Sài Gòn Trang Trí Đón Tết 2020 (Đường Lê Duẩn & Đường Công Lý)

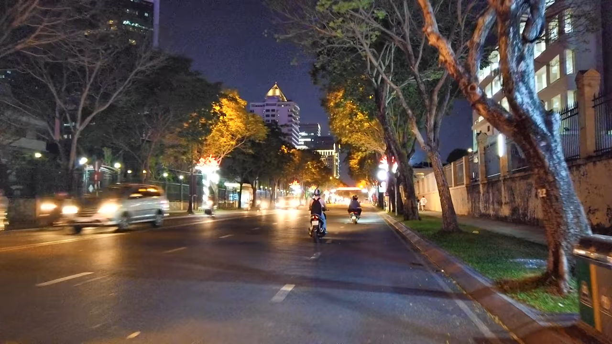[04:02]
Và con đường này trang trí đèn LED được nhãn hàng, được thương hiệu Tết Cơm Băng. Với lại Tết Cơm Băng thôi.